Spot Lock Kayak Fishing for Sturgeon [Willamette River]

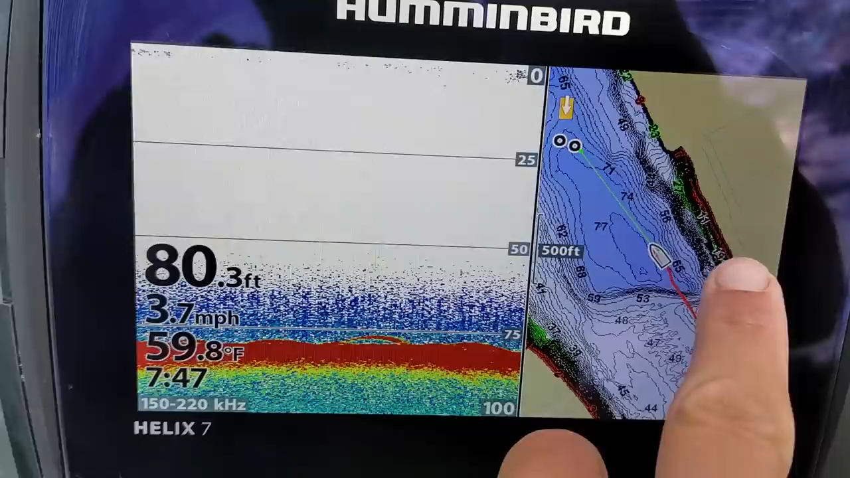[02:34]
On screen: depth 80.3 ft, water 59.8°F, speed 3.7 mph
I'm going to go down and check out my spots at the end of this slot.
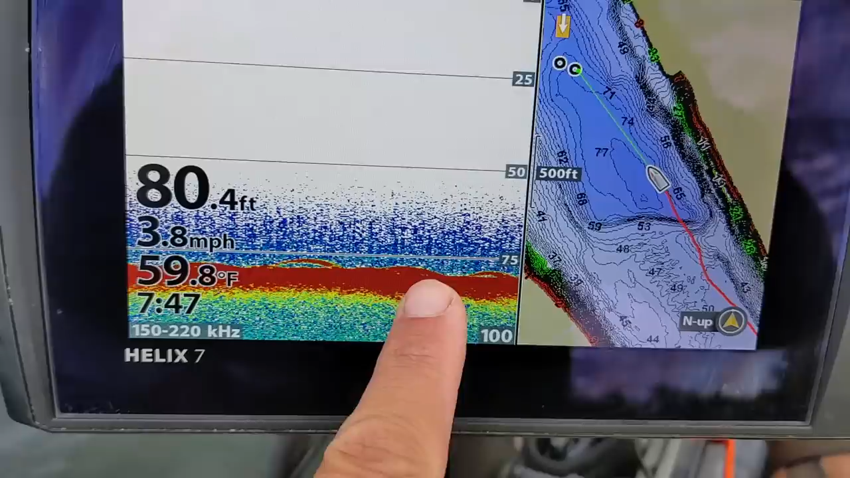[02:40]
On screen: depth 80.4 ft, water 59.8°F, speed 3.8 mph
But if I don't see any down there, I'm going to move back up here because I'm seeing sturgeon stacked all along the bottom here, some of them suspended off the bottom.
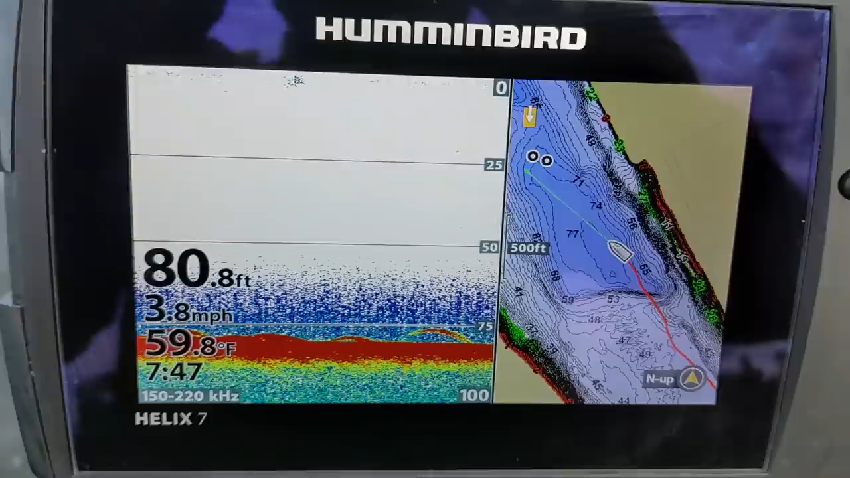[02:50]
On screen: depth 80.8 ft, water 59.8°F, speed 3.8 mph
Getting a little bit of interference from a nearby boat. But yes, this looks good. This is what you're looking for. These are your sturgeon marks. There's a bite. I got a ship coming right here beside me.
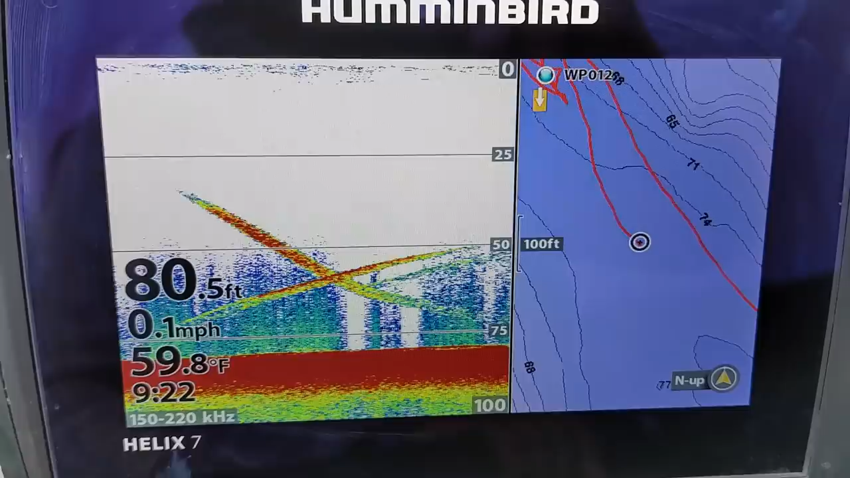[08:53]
On screen: depth 80.5 ft, water 59.8°F, speed 0.1 mph
You see them jumping all around me. You can actually see them in the water column. Well I'm not getting much action on the squid so I'm going to pull this back up.